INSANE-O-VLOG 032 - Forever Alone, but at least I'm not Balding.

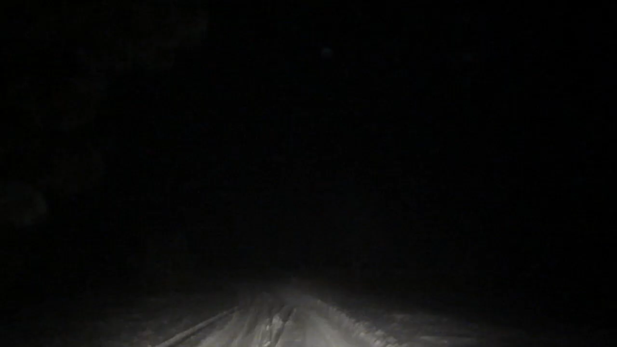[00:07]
It's really foggy this morning. Why is it so dark in here? See that fog?
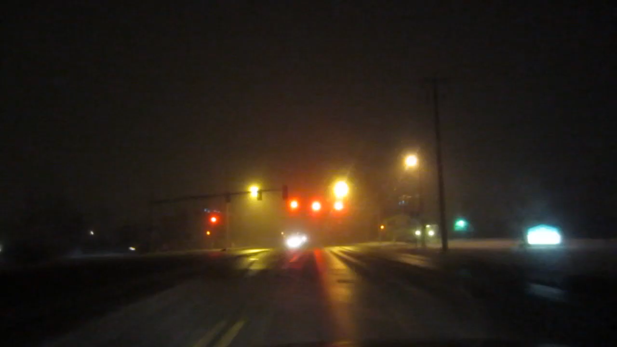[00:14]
I wasn't making it up. It's really foggy.